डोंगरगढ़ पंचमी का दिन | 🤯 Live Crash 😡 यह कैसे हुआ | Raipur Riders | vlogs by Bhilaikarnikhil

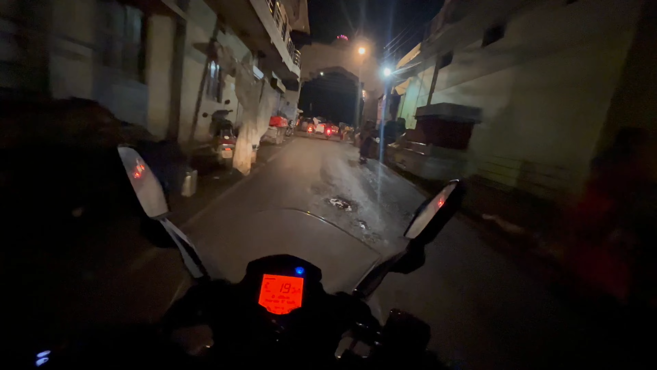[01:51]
गाइस ये पैताल भैरी से हम लोग निकल चुके हैं जो कि डोंगरगढ़ लाइन में है।
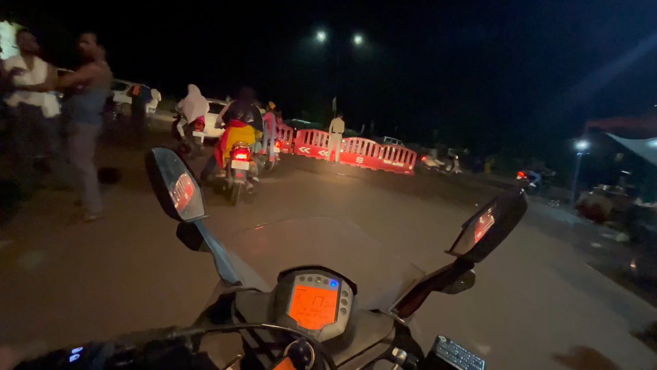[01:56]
और भाई आगे में पुलिस वाले भी, भाई डर लग रहा है थोड़ा थोड़ा, लेकिन कोई बात नहीं, मैडम बैठिए घूर भाई पकड़ लेगी ना अगर भगा दूँ तो।
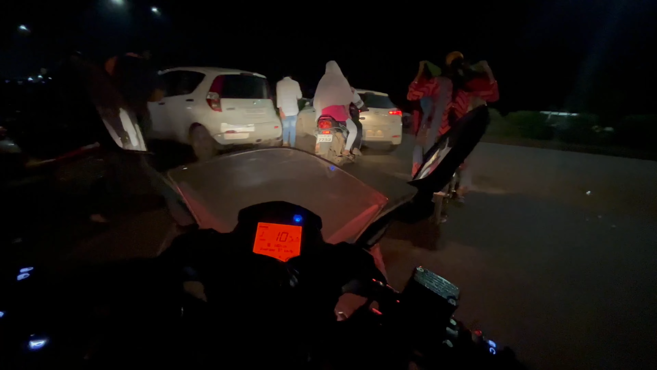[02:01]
हाँ।
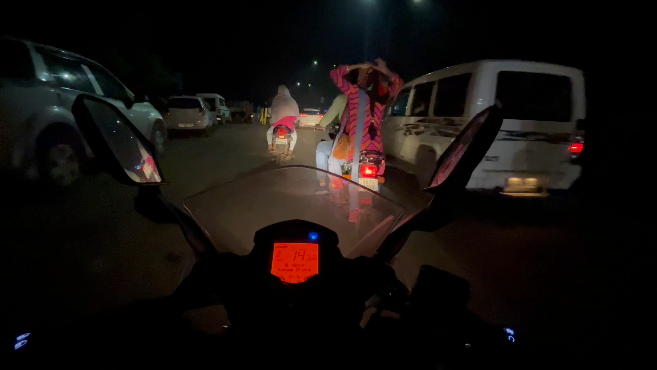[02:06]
सो गाइस यहाँ जो रास्ता है ना वन वे है और भाई इसी रास्ते हम लोग को आना है और इसी रास्ते हम लोग को जाना भी है,
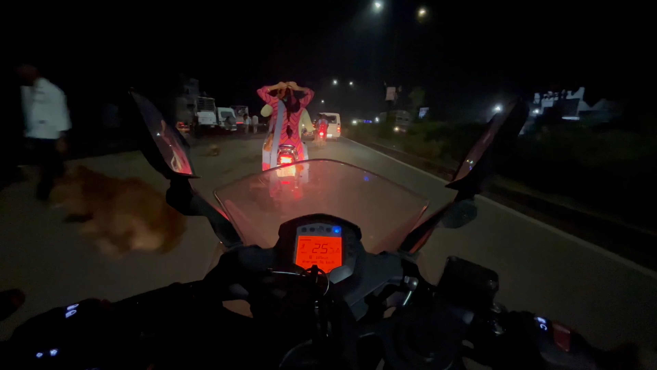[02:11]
मतलब वन वे, तो आप लोग समझ सकते हो कितना, मतलब यानी एकदम भाई कम्फर्टेबल नहीं है गाड़ी चलाना, मतलब इतना ज़्यादा क्राउड है।